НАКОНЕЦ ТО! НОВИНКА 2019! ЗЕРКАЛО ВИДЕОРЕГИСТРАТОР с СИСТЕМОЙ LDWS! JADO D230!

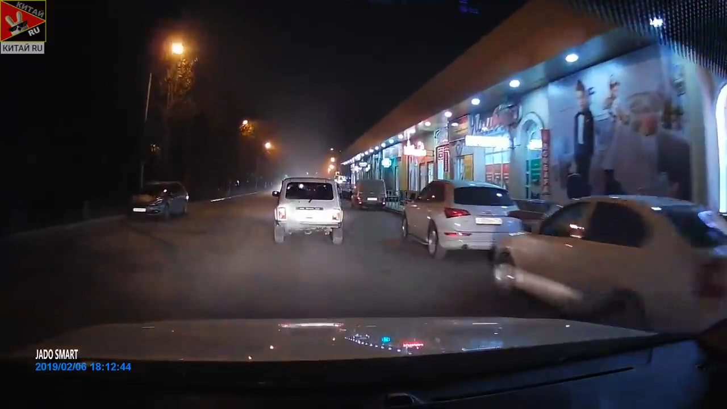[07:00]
не трясется номера встречных разглядеть можно задняя камера действительно больше подойдет как помощник при парковке или движение задним ходом хотя запись на нее
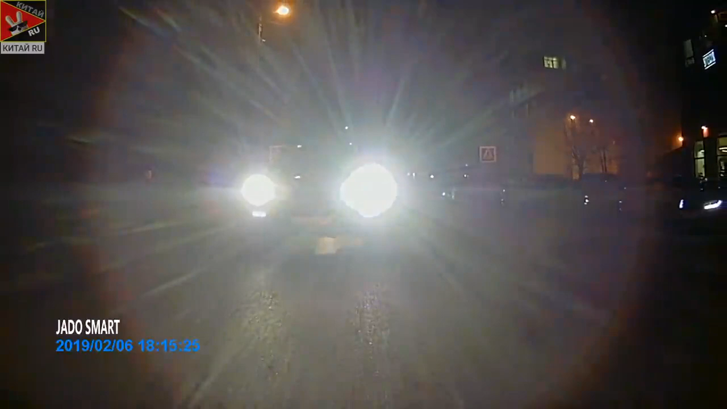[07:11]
лишней не будет и при приближении попутного автомобиля даже в темное время суток номера также читаем и еще могу отметить действительно большой угол обзора хорошее
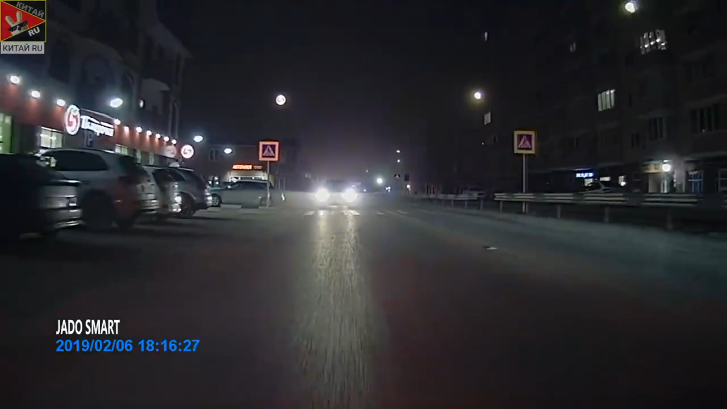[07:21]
качество записи звука система слежения за полосой однозначно работает но использовать